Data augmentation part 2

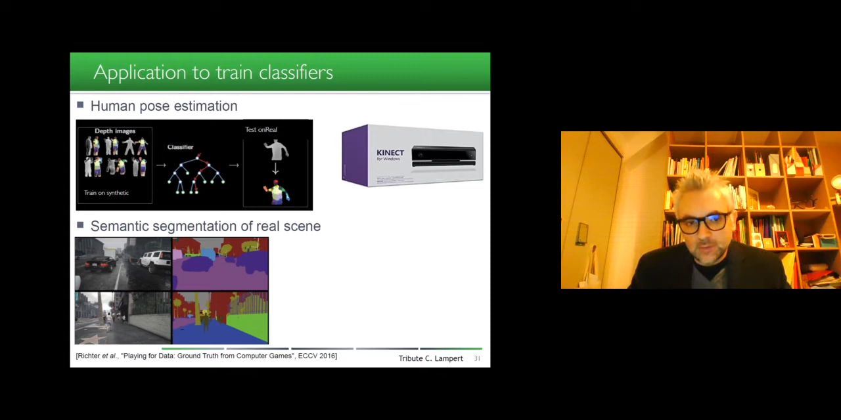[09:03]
Et dans ce cas-là, ça marche très bien parce qu'avec les caméras LIDAR, on n'est pas du tout sensible aux variations d'illumination, et donc on n'a plus du tout les problématiques de soleil qui a sa course, d'ombre portée, etc. L'image est beaucoup plus simple avec ces caméras LIDAR. Aussi, comme on l'a vu, les caméras de profondeur produisent une résolution qui est moins grande que celle des modèles. Donc c'est important quand on fait appel à la simulation comme ça, d'avoir des modèles qui soient mieux résolus que l'image